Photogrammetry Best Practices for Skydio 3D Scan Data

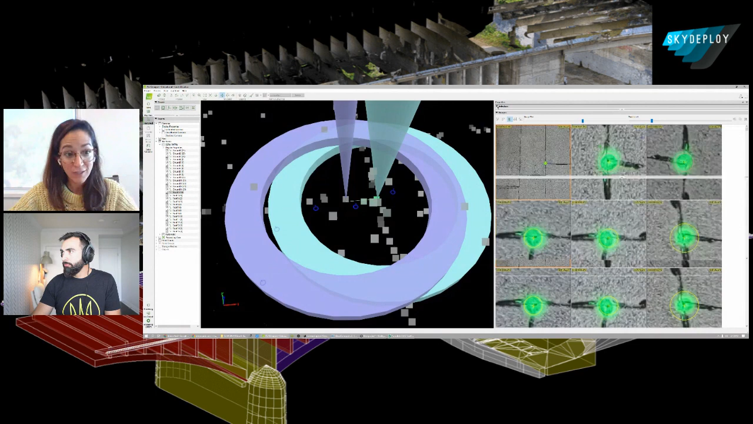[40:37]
Now, the resolution as you are showing here is like, it's going to help you to be more precise as you measure those points in your, in your pixels. Because if you have like a 5 millimeter ground sample distance would be much, much more precise than a 15 millimeter ground sample distance. Yeah. And so, and ground sampling distance, we should also say is really dependent on the view, right? So in this example here, we're looking at it top down.
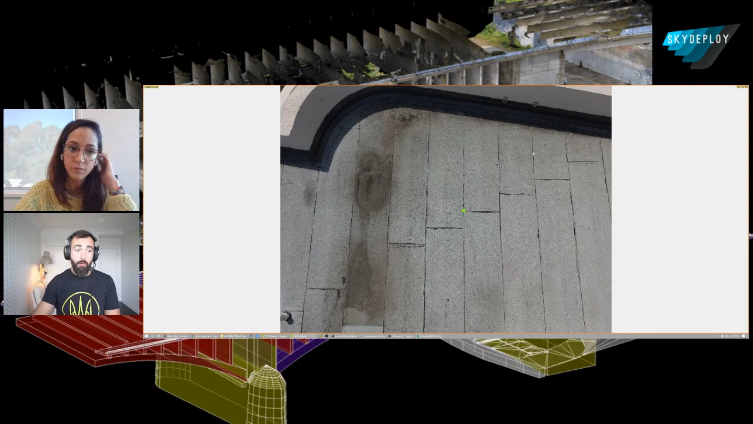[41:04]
So everything in this, every pixel should be about that ground sampling distance.
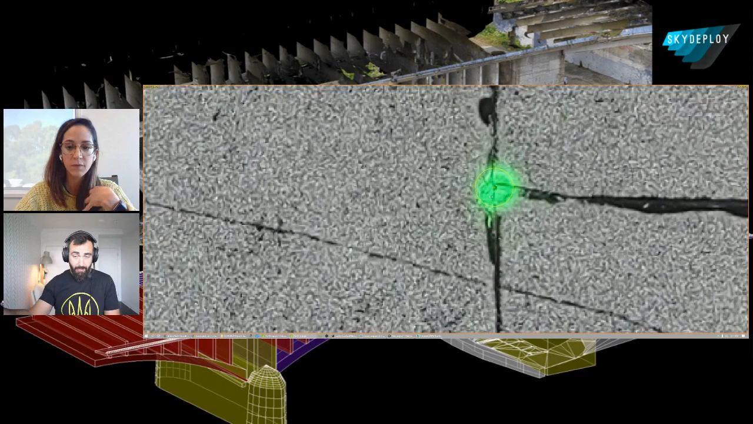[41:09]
But when we're looking at a picture that's oblique, right? Things start to change, right?
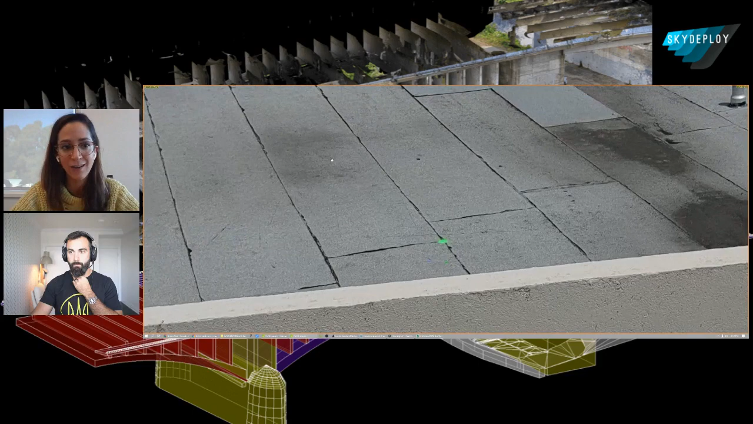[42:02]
your control points or your type points in pictures where the,
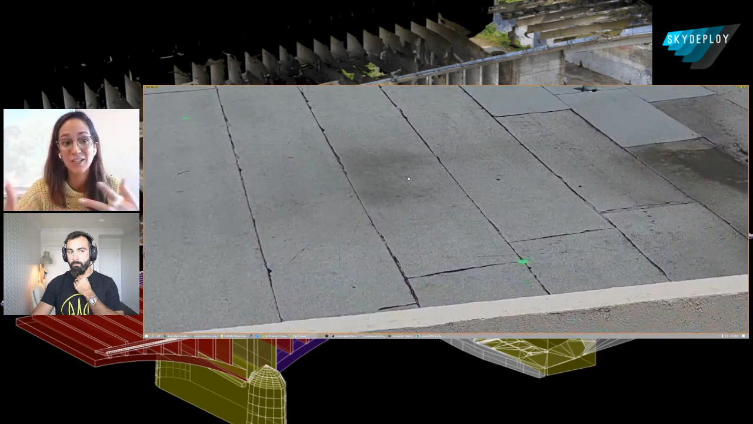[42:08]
the pixel is not as visible or the pixel is not as good or the precision might not be as good as in other pictures.
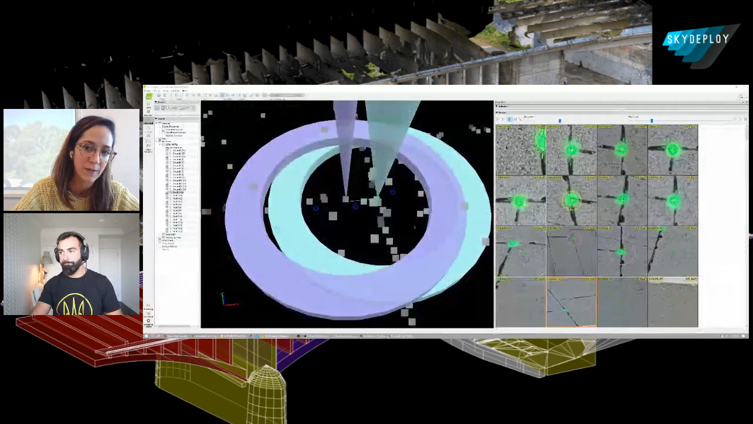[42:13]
Right, right. So, so that's it essentially. We've got our controls, we've got our alignments, we're looking pretty good. And then we go into the next step, which is to densify.
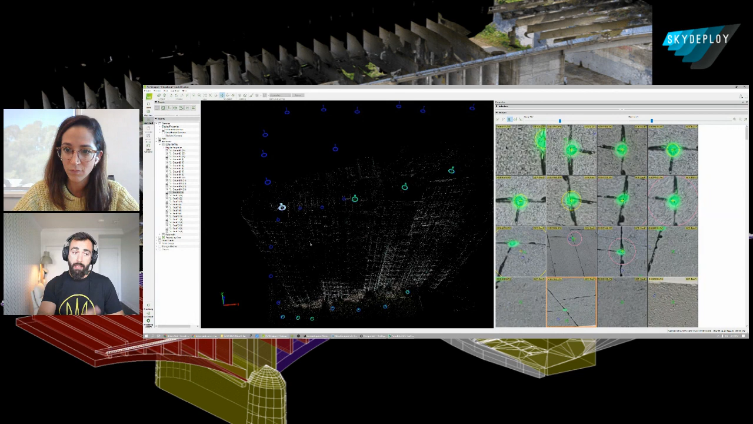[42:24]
Uh, and then to mesh and create that, uh, that sweet 3D model that we're used to seeing. Um, here's an example of what a dense cloud looks like, right? So this is that bridge example. I've done the alignment. I'm happy with it. I've done my controls. I'm happy with those. My accuracy is good.
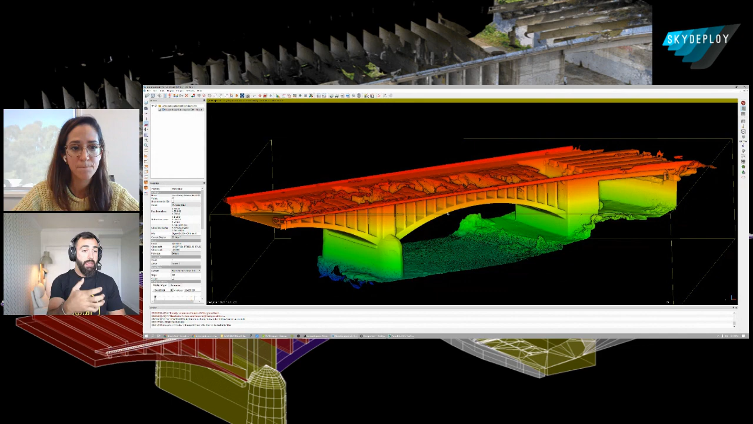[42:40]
And then I go into the next step, the densification. And this is the result of that densification. So what you'll see is that it looks solid from afar, but as we zoom in, you'll see that it's really just a fine,
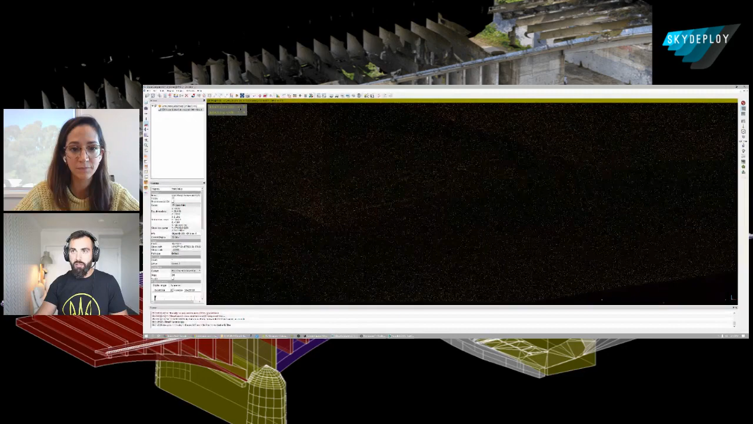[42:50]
fine point cloud and make these a little bit bigger. You can see them sort of starting to appear.
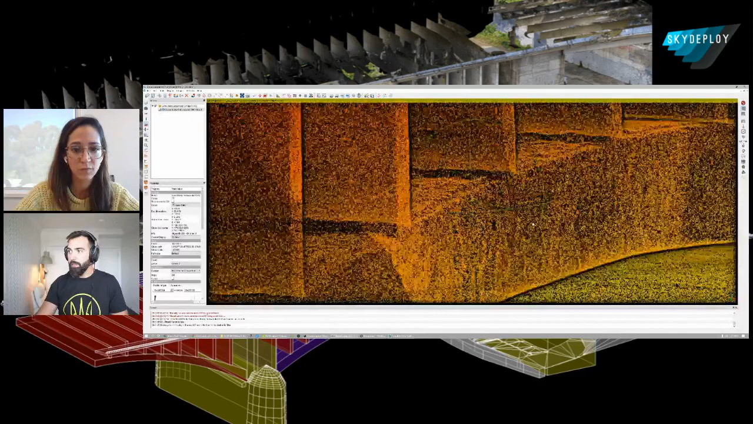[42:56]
Uh, and now this is what we're going to use to extract line work like this.
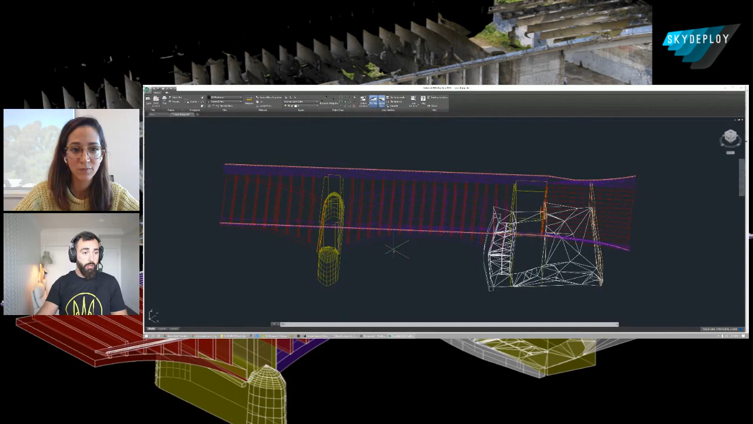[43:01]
So you use, so you are, you actually just generated densify point clouds.
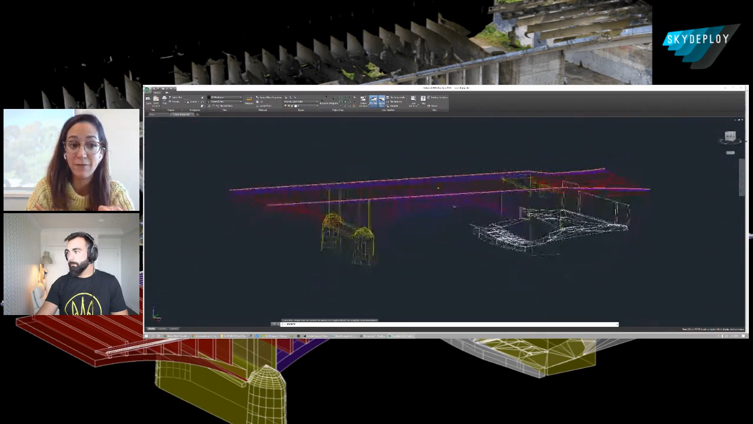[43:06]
You haven't even textured that point cloud. Uh, yeah, you don't really need to.
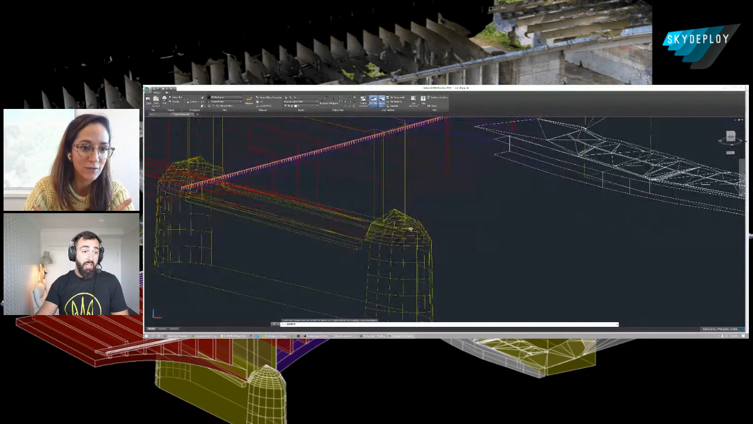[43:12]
So the, the nice thing about photogrammetry is that when you do get a point cloud out of photogrammetry, unlike laser scanning, each point also has with it the color value of that point, which can help you sort of look at what's going on. Yeah. But it's not enough for like inspection or for measuring cracks or for, for that sort of thing.
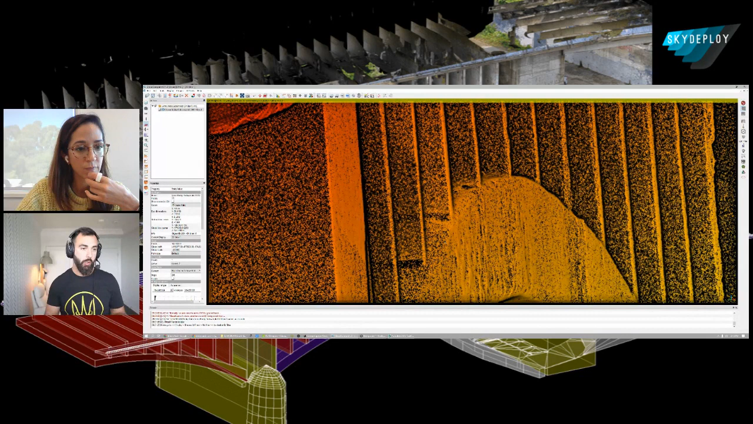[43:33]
You really want to go to the textured mesh for that. This is fantastic for extracting lines.
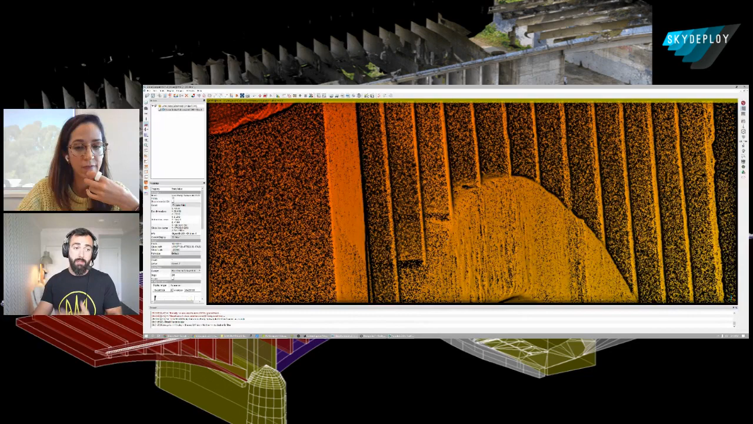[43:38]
So essentially what we're doing when we're extracting, we're looking at edges.
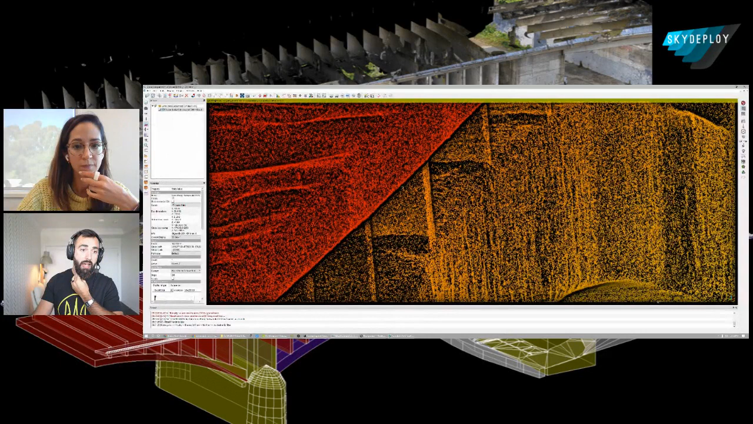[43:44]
Uh, and then we're, we're, we're clicking at specific locations on this point and drawing lines between those points. And so what you do is importing the point cloud. Which format do you use?
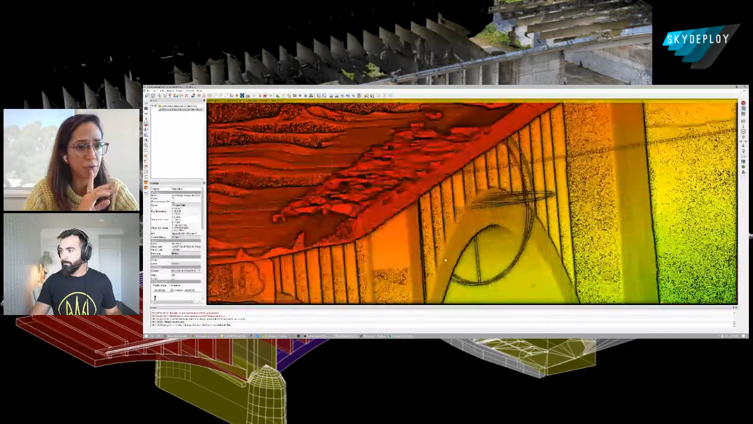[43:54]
So there's a lot of formats for point clouds. There's the proprietary ones. There's also like just general ones. The one that's most common is LAS stands for laser. Um, it's a, it's a pretty common one. Generally everything will, will spit out an LAS if you ask it to, or default to that.
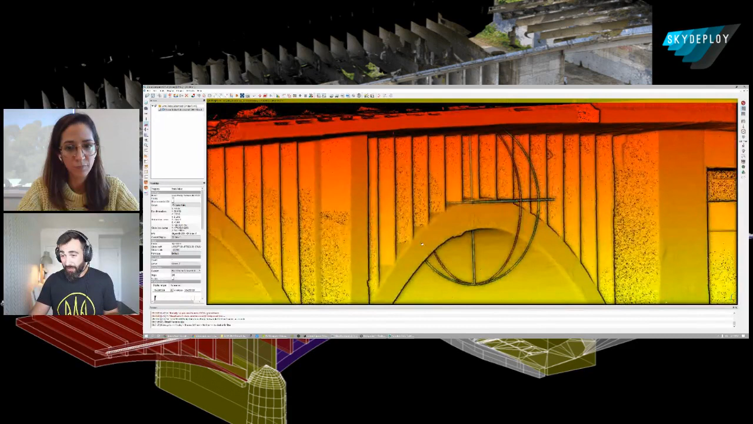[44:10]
So that's what I chose to use here. But the one thing that I want to say is that generally from photogrammetry, the point cloud that you get is usually too dense. Like there's just too many points. So my rule of thumb is I basically only need about 30% of the points that I got. 30%. Wow. That's, that's super interesting. So do you down sample that in Pix4D or any photogrammetry software or how do you? No. So I actually like to use cloud compare, which is what you're looking at here.